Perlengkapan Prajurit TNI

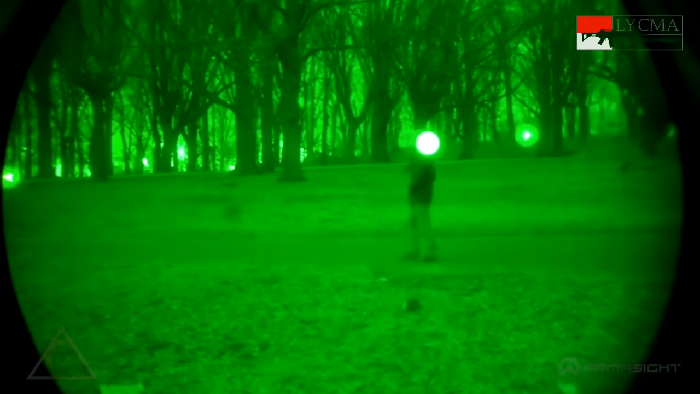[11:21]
Lalu, elektron yang sudah di amplifikasi ini mengenai layar fosfor dan menghasilkan cahaya yang lebih terang daripada cahaya yang masuk.